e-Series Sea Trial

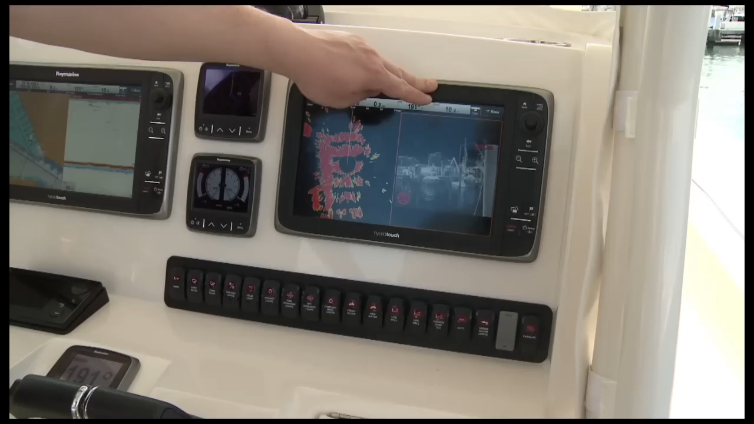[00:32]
We have a T450 thermal imager, some i70 instruments, and much much more.
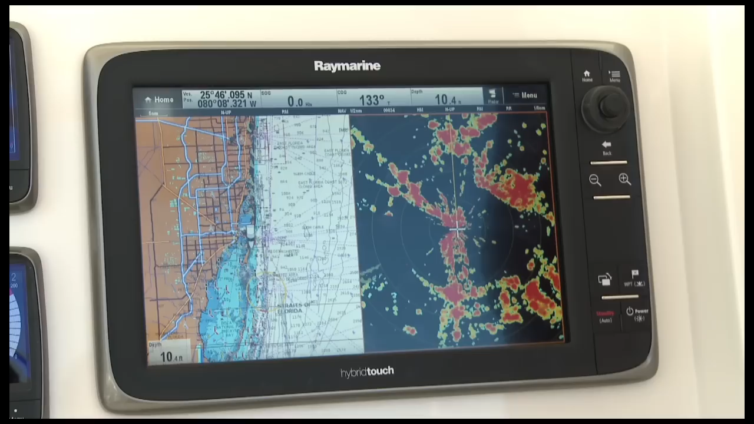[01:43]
Lighthouse is Raymarine's easy to use user interface system found on our multi-function displays, instruments, and autopilots.
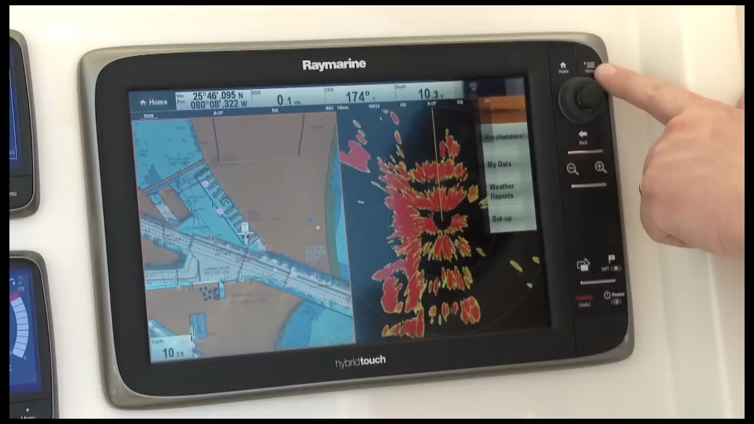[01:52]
Lighthouse places commonly used features in a nice vertical stack with things you use all the time placed to the top of the menu. The other nice thing about Lighthouse is that it's available in many Raymarine products like this i70 instrument.
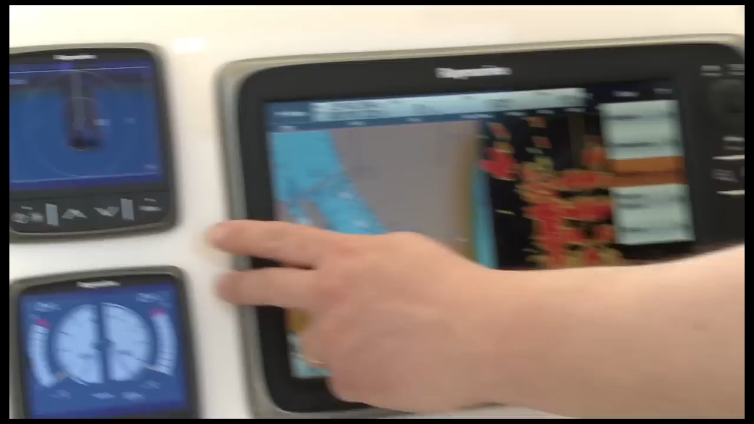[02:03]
Lighthouse is so easy to use you'll quickly become an expert at your electronics.
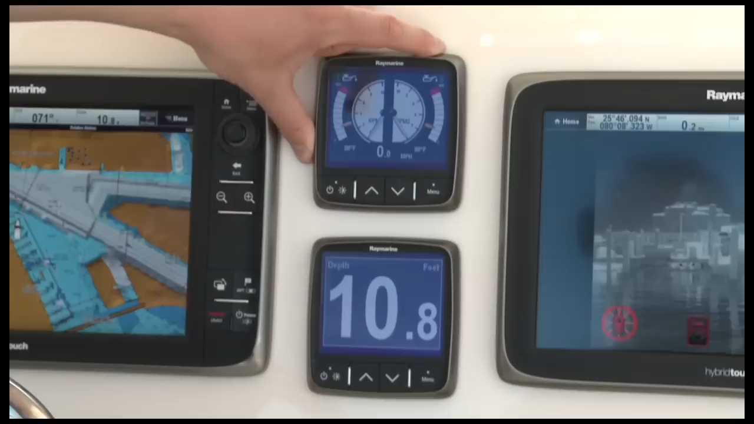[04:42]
We can show just about any piece of information you might have on board the boat including things like depth, speed and wind information, engine data from NMEA 2000 instruments and a lot more.
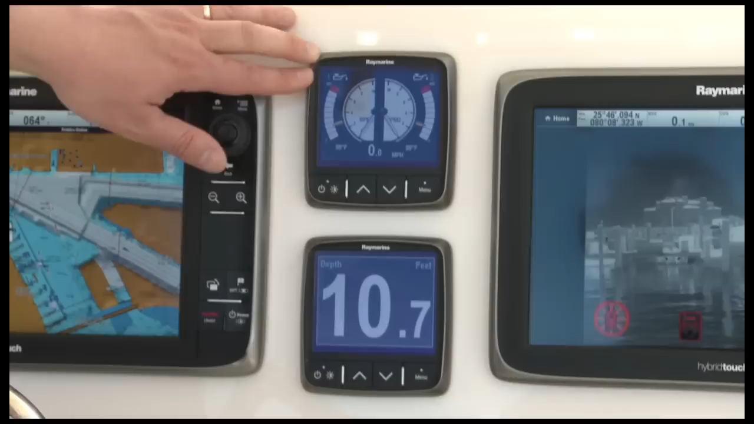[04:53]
You can configure them to show analog instrumentation like we've got here.
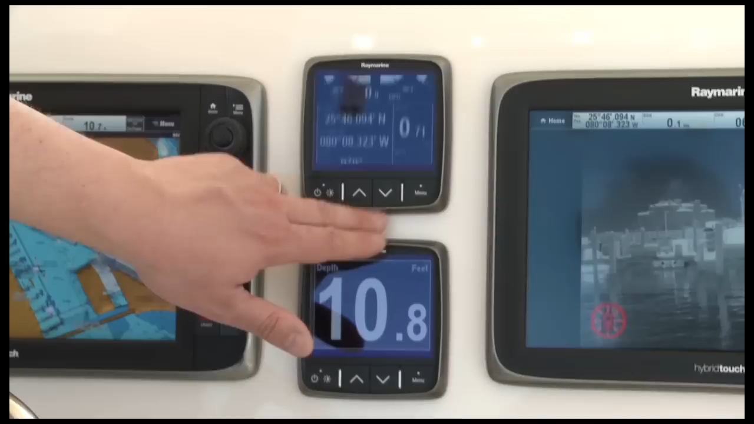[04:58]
We can show multiple data boxes of navigation data like our latitude, longitude, course and speed.
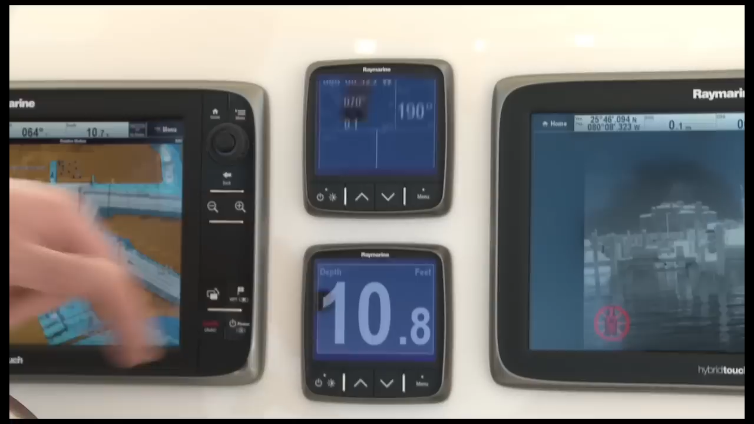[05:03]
I-70 even has AIS integration. In fact, it's the world's first instrument system that can interact with your
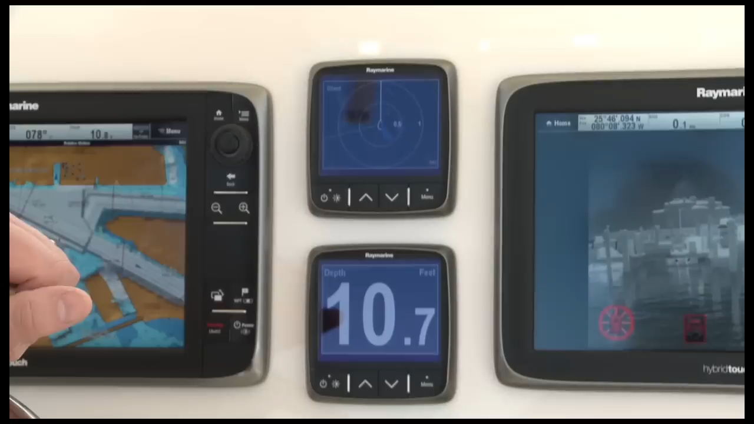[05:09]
AIS transceiver system and show you all your nearby AIS targets.
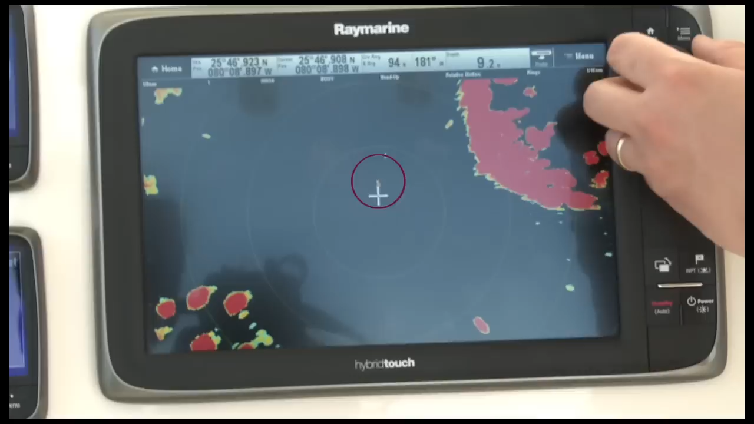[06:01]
The short-range performance of this system is amazing. It's unmistakable.
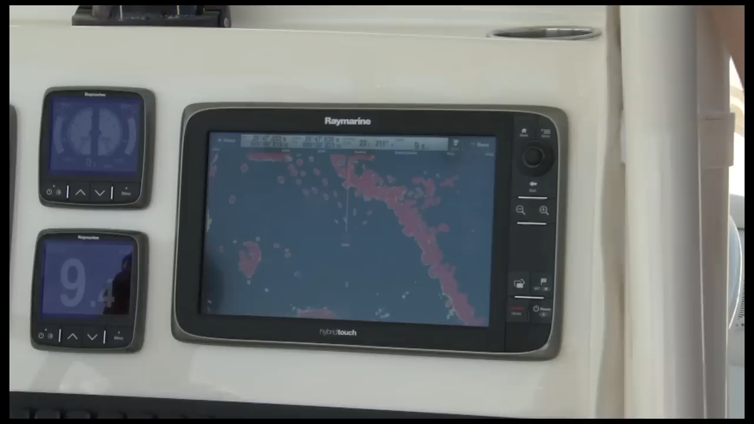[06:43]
You'd have no trouble in coming in there in the dark of night or in fog and knowing exactly what's around you.
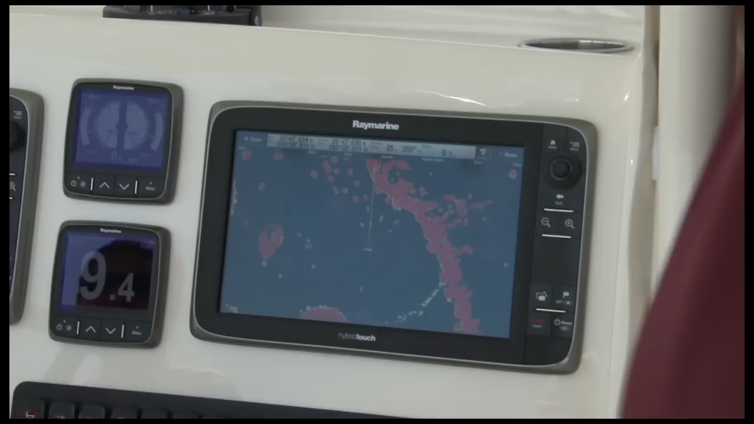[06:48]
Another great feature of Raymarine HD color radar is dual range mode.
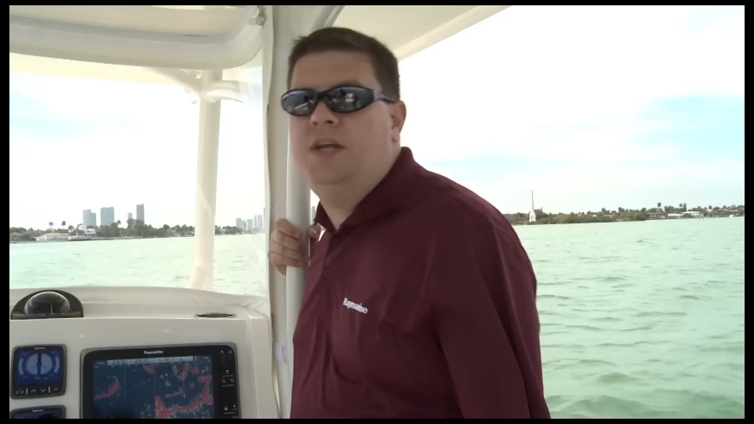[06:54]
On my E-Series display here, I've got my windows split with two different radar pictures. On the left, my scanner is set to a quarter mile so I can get a close-in view of all the traffic right around my boat.
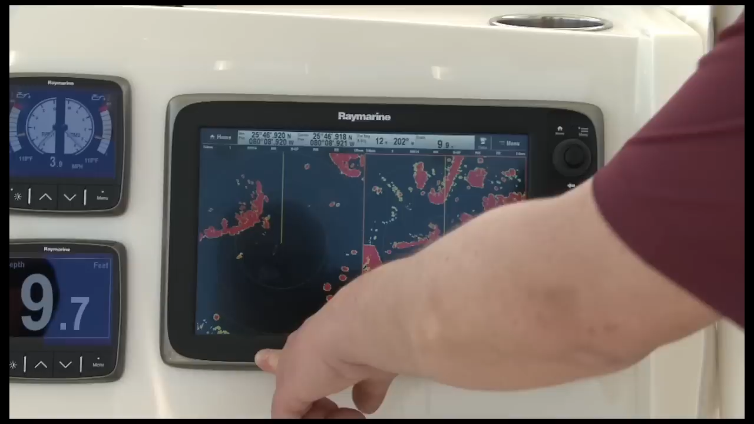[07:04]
On the right-hand side, I'm set at three quarters of a mile.
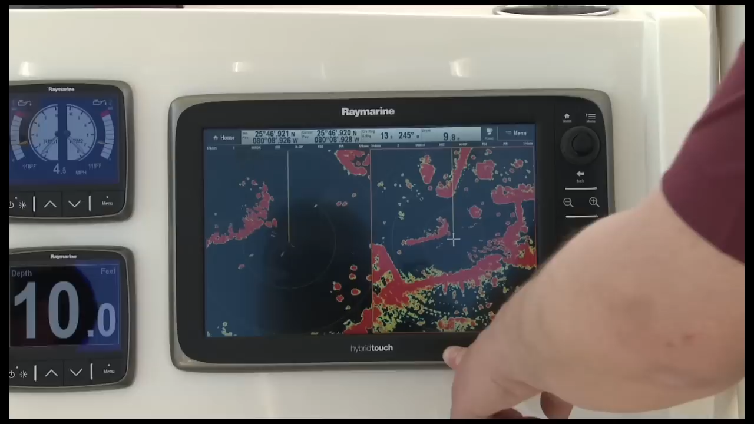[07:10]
This gives me the long-range view I need to see traffic coming out of the river ahead of me. This is all done with a single Raymarine HD color radar scanner on top of my boat. It's a great feature.
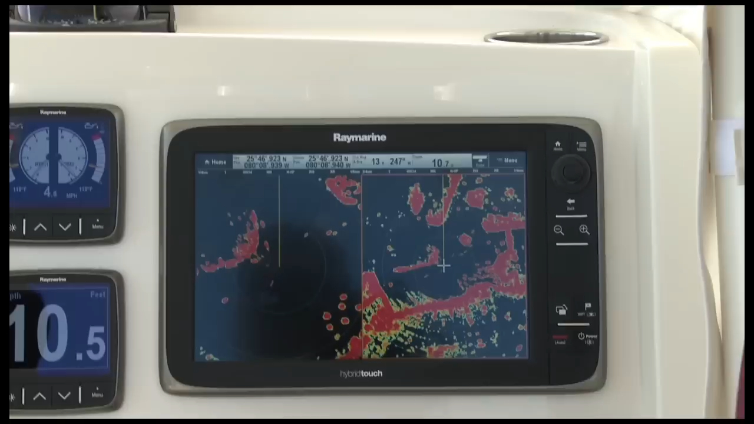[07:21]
You'll find it on every Raymarine E-Series system with HD color radar.